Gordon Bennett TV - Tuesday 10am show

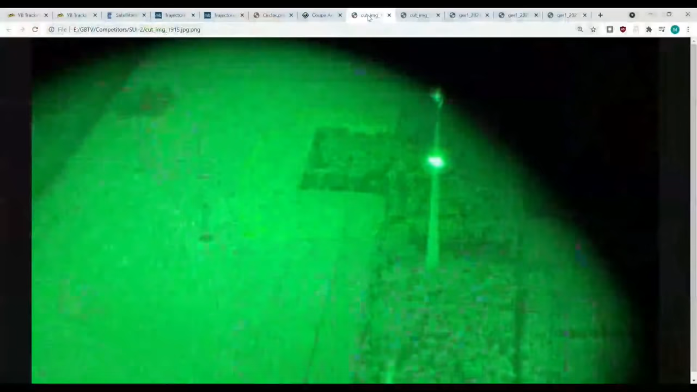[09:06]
these are windmills so they really had those windmills turning below them and they used night vision to really see if there's any obstacle coming so a lot of these teams do have equipment like that i know
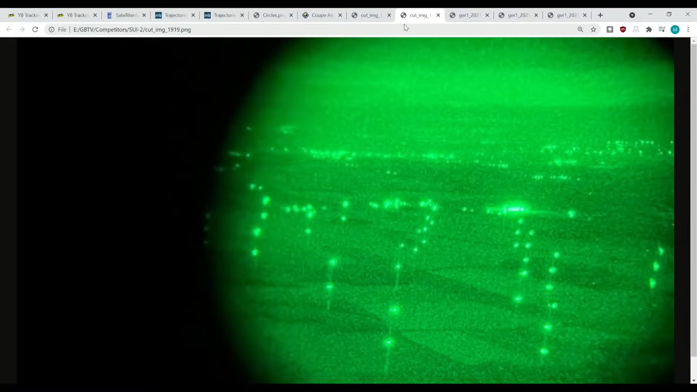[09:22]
of another team that actually even have ultrasound sensors seeing how high they're flying to just be safe in in flight and